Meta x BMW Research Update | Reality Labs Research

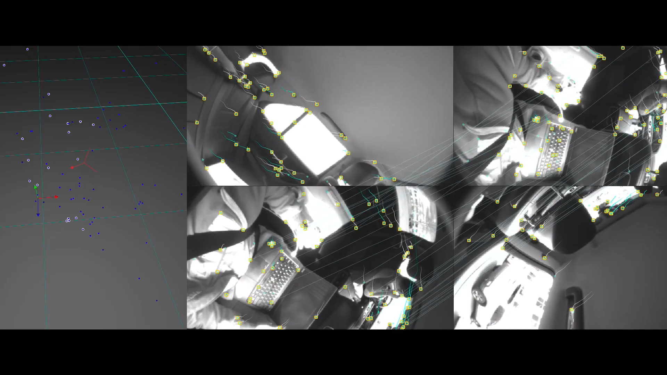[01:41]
Moving vehicles pose a challenge because the sensors get conflicting signals from the device's motion within the car and the car's motion within the world,